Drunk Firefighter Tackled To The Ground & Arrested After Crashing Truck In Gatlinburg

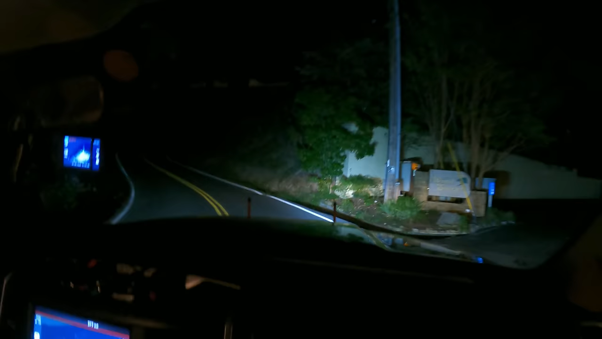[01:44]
Going the wrong way on the spur? Was this guy drinking? Did I see hazards up here?